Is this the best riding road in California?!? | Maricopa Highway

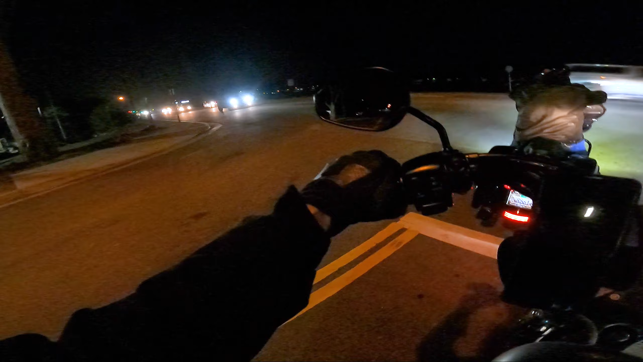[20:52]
Alright, time to head home after a good day of riding. A long day of riding. I think by the time we get home, we're going to be at like 360 miles. Not quite the 400 I thought we were going to do. We're not going all the way up to Bakersfield.
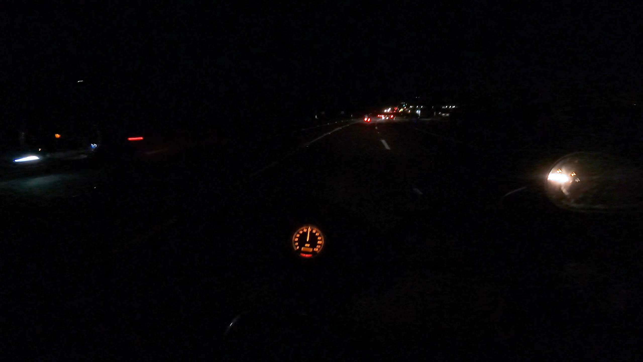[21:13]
I don't know if we're on a highway or a freeway or what, but look at how dark it is. All you can see is brake lights.
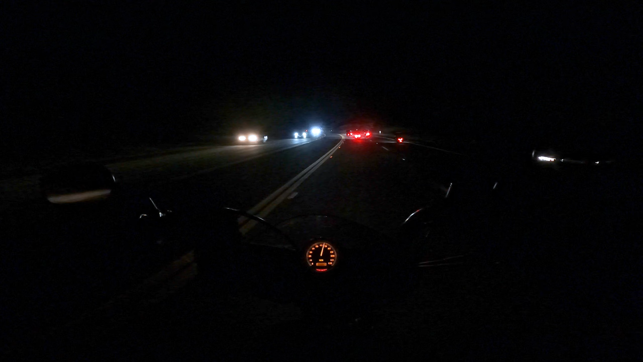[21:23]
Just all the buddy brake lights.
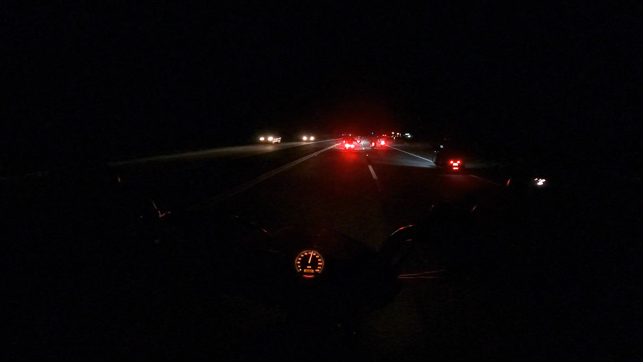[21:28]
Oh well, let's just keep going. Is this the freeway? Did we find it? No? I hope you guys can see something. Man, I am proud of this little 1250.
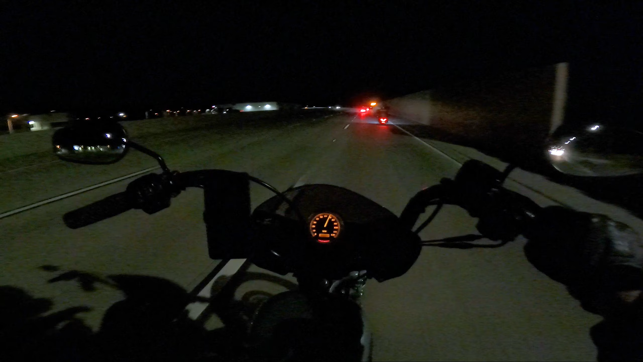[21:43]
She's kept up with all big twin bikes. Not another single sportster on this ride per usual. All right, freeway time. I have no idea where we just came from. Fillmore, I think? I don't know. All I know is I gotta fill up in about 70 miles, 60 miles. All right, only about 80 miles left for us. Oh, good.